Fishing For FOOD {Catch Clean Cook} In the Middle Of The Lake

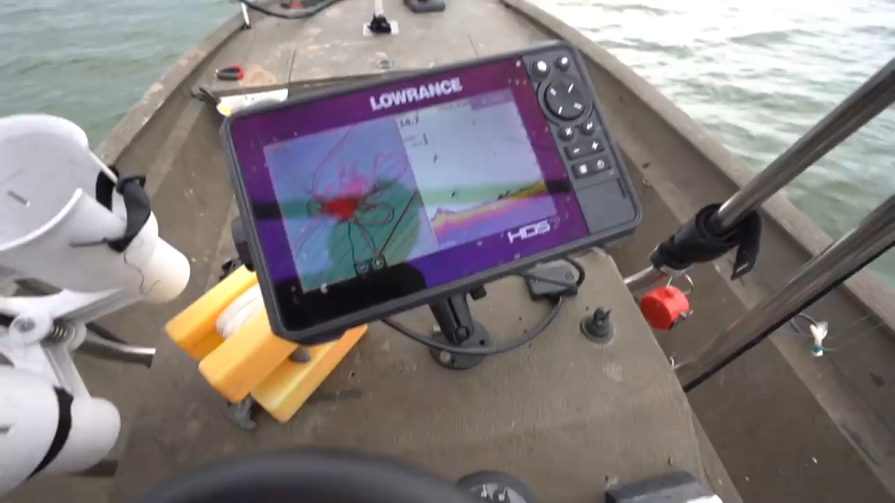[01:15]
Now we're just looking for the brush pile, and as soon as it pops up on this screen right here,
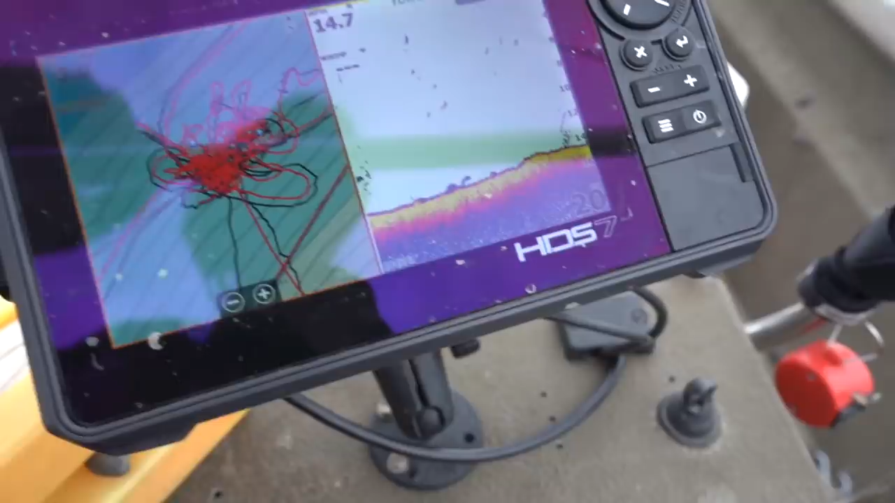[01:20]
Hayden's gonna throw the marker out the back right side of this of the motor right there.
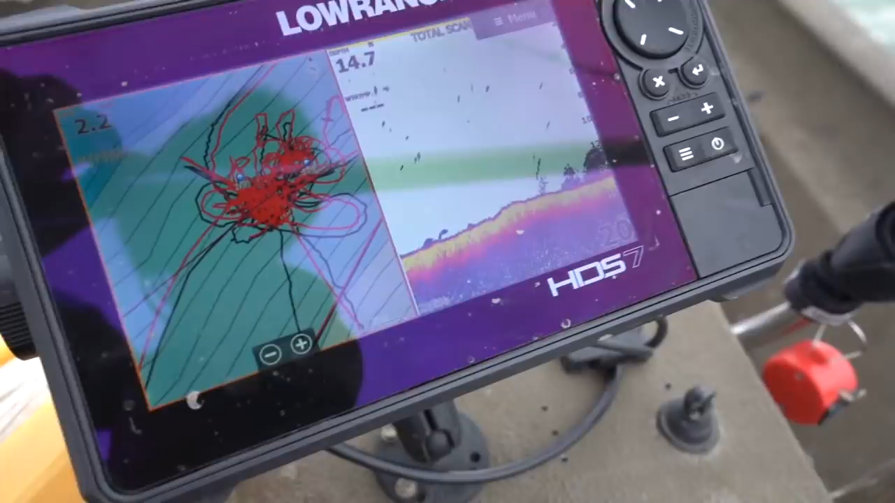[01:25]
So that's the start of the brush pile, a little piece of it.
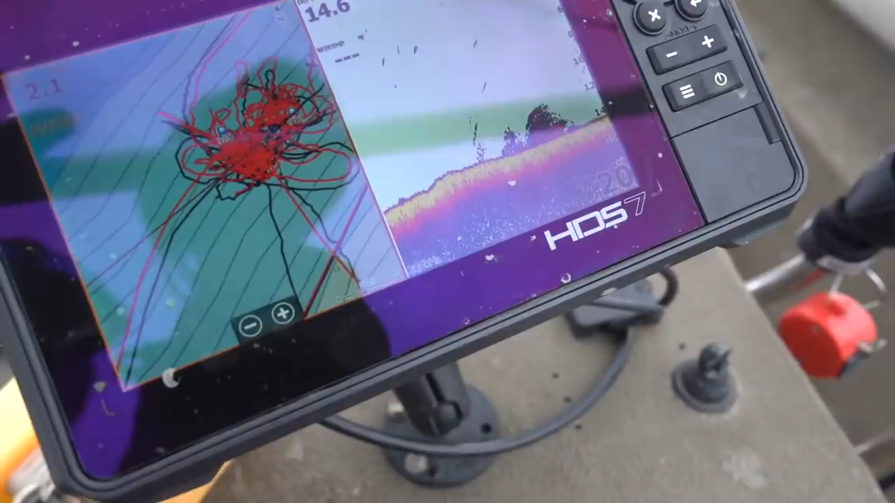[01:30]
There's probably a bigger one over here. There it is right there.
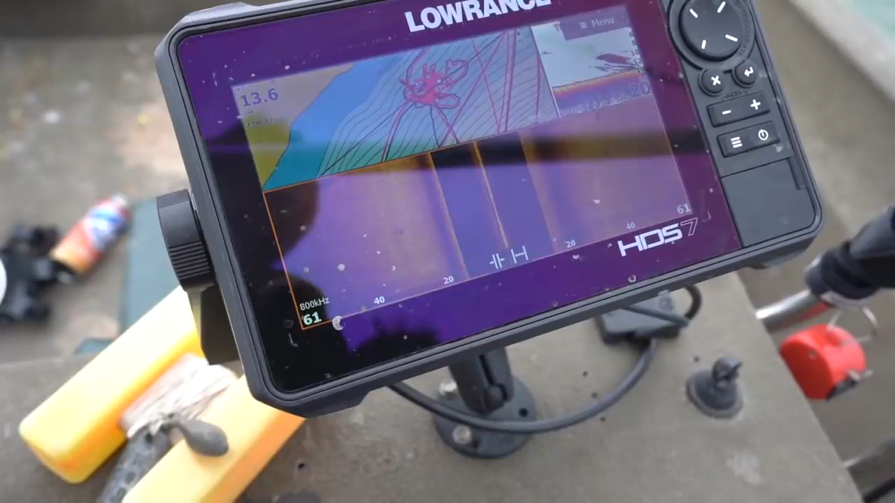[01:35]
All right guys, like always, little jig head skirt.
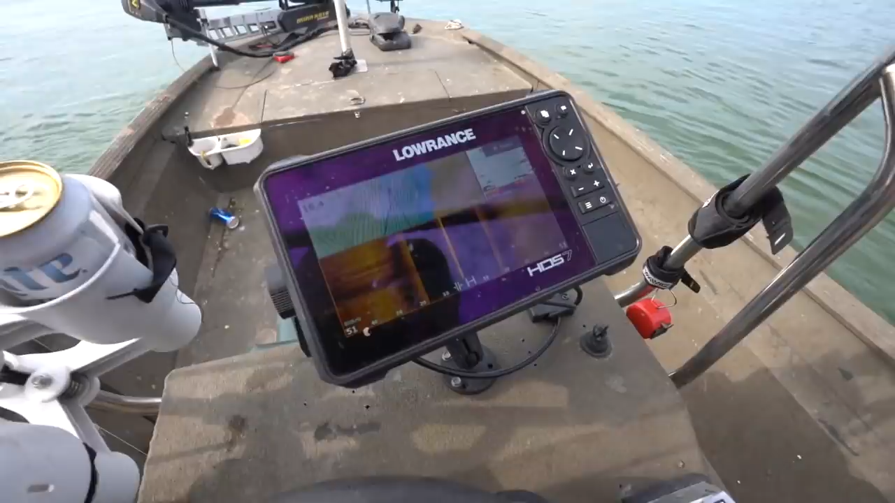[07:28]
About to go back over it and look. It's not bad.
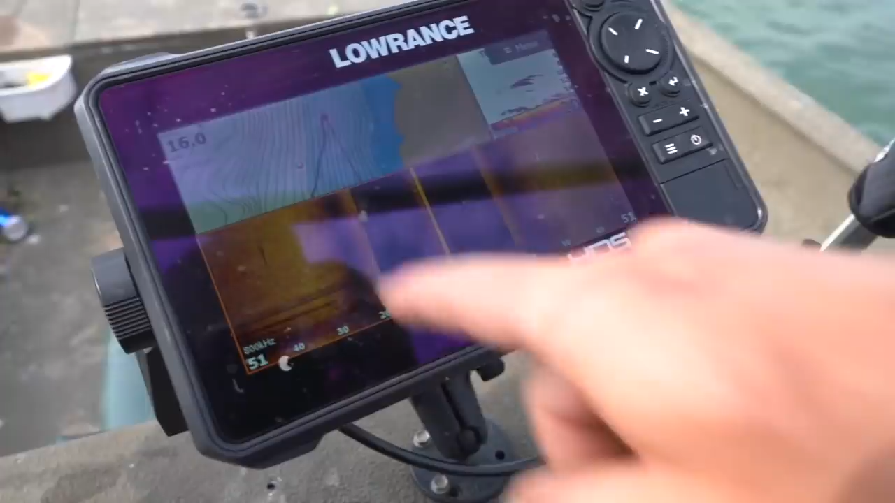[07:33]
Yeah. Comes up a little bit. See if there's any fish on it. Chungus.